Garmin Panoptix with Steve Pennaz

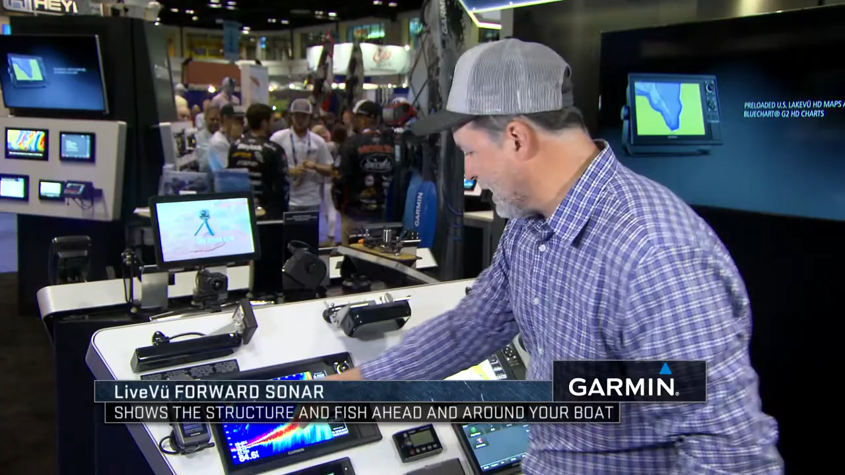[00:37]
You can see here that if you look at the unit, you look at the numbers on top, we're looking at about 55 feet.
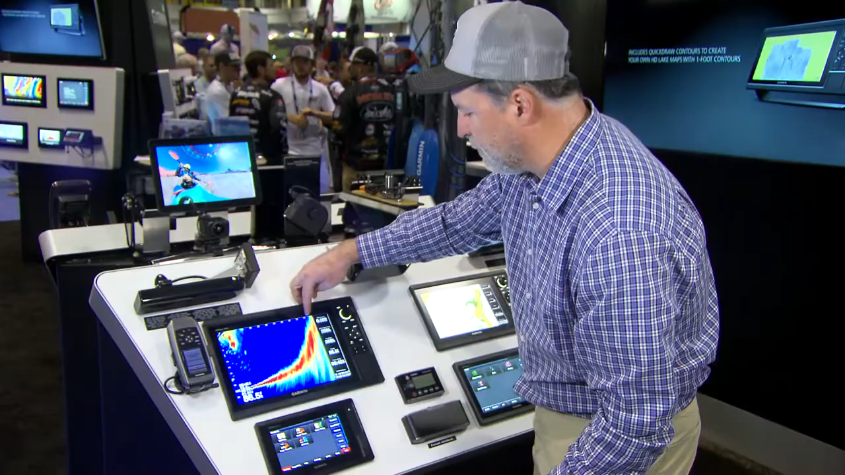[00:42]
Through the ice, you can actually scan out even further and as you rotate this on a small pole, you can identify schools of fish and not only tell what direction they are from you,
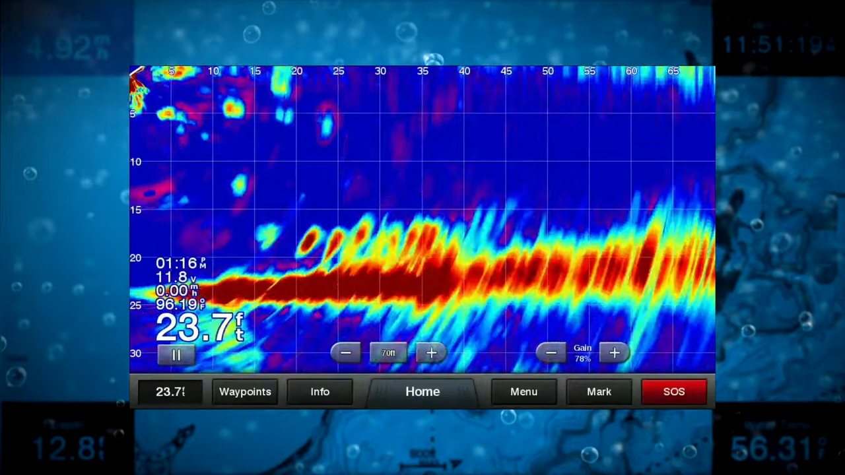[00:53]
On screen: depth 23.7 ft
but also how far away. It allows you to stay on moving fish.
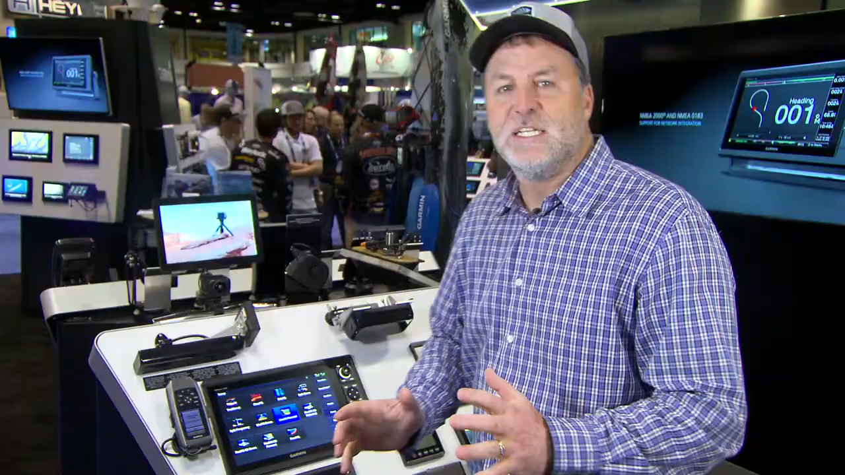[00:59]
All right, let me take you to live view down and this is very exciting for ice fishing as well because what it does is it allows you to look beneath the ice,
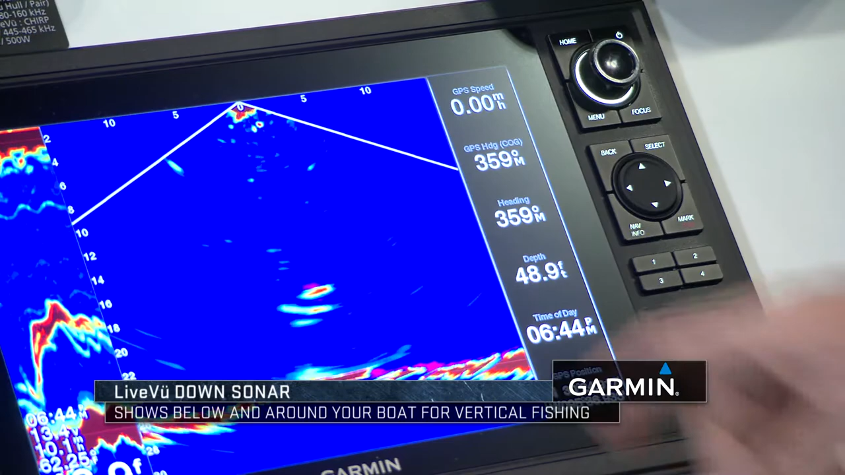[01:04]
On screen: depth 48.9 ft, speed 0.00 mph
see your lure, see the fish in response to your lure, but more importantly, it gives you a wide view.
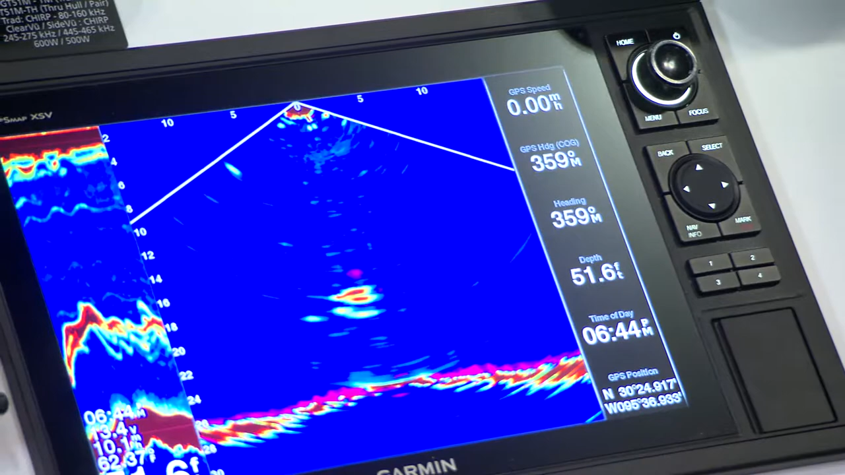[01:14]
On screen: depth 51.6 ft
If you look at the top, I've got five feet, ten feet, that's five feet, ten feet each side of the fish hole. So if you have multiple anglers in that fish house, you can tell whose bait the fish are responding to, where the fish are in relation to the fish hole and instead of using a traditional sonar where it's just a lot of fish and a lot of information, it really separates it out. Live view forward, live view down is going to change ice fishing.